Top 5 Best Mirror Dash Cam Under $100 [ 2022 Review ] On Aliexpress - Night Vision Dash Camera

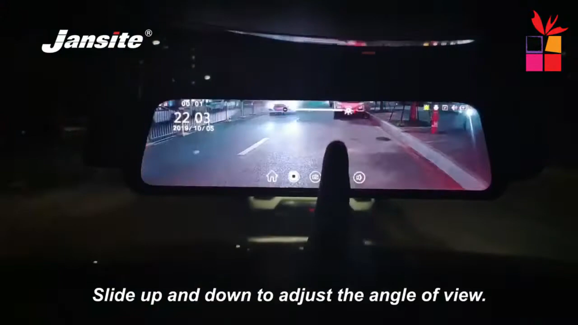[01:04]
HD 1080 pixel super night vision.
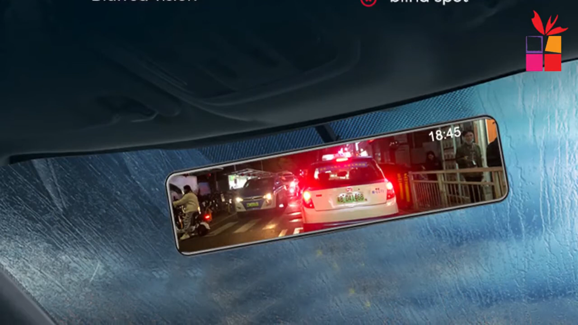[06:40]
1.1 display and rear view camera, OBDPE AK-H6 supports full-screen display, front and rear 1.1 display, and smart rear view angle switch between driving and parking.